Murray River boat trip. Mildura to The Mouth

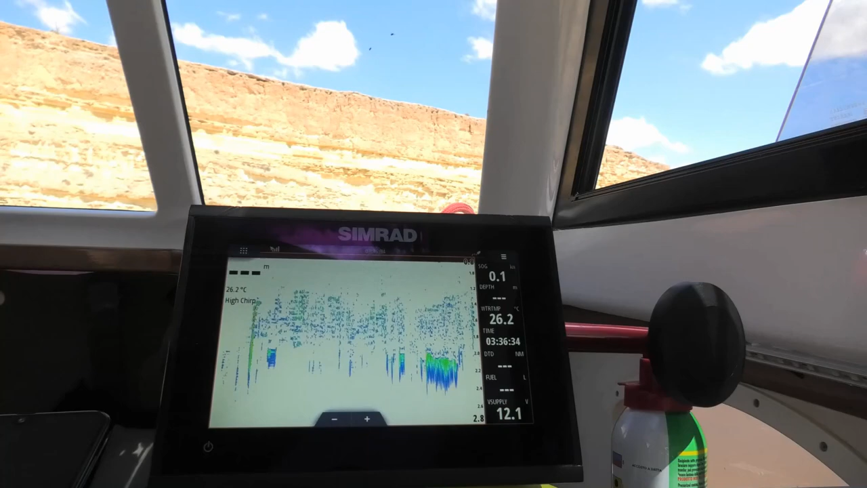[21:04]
On screen: water 26.2°C
And we're just running on the depth sounders too shallow and running maps on the phone.
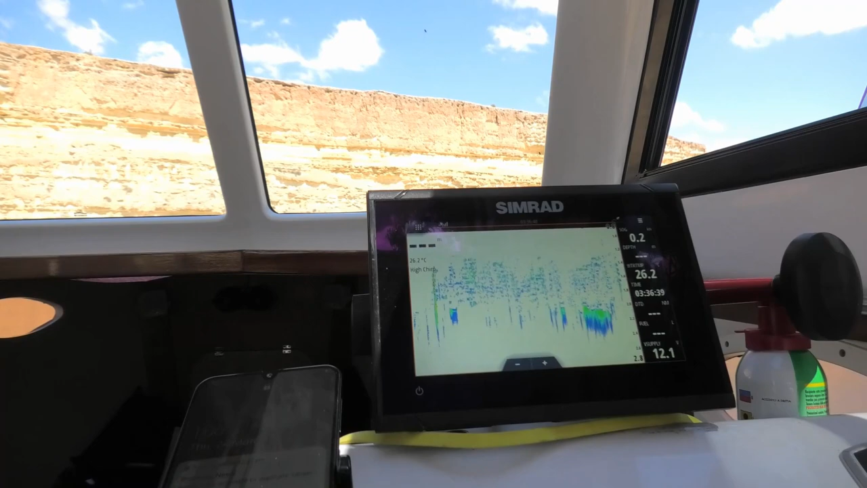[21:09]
Navionics, actually. Yeah, on the phone. It works really quite well.
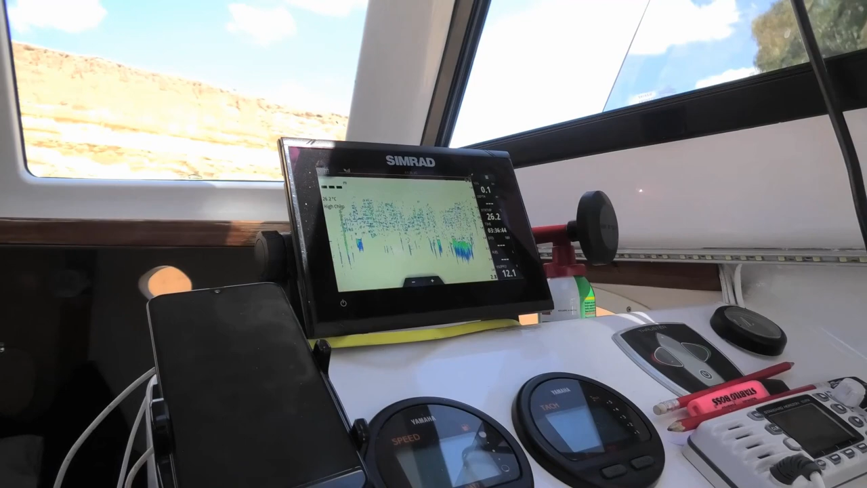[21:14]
The depth sounder doesn't seem to do it anymore. It should have maps on it, but it doesn't.